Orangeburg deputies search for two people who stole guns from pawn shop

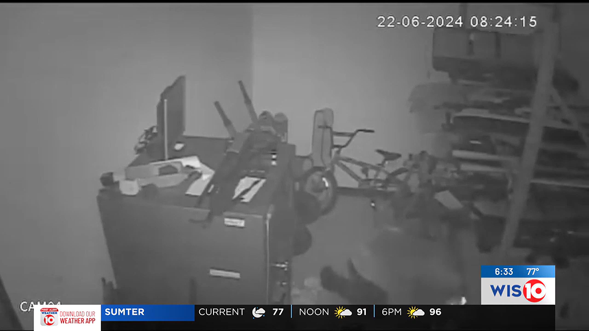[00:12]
Deputies say that this happened on June 22nd at Pawn It Fast on North Road. They got a call about an active alarm, got there within minutes, and found that someone forced themselves into the building.
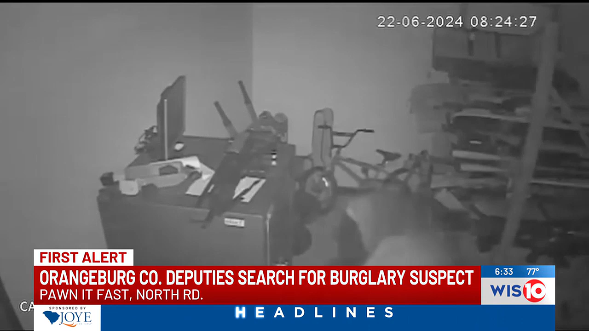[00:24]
Now in this security video you see here, you can tell that these people are stealing several things. They're actually stealing rifles and other long arms. This was right after they broke in. So right now deputies are trying to figure out who these suspects are.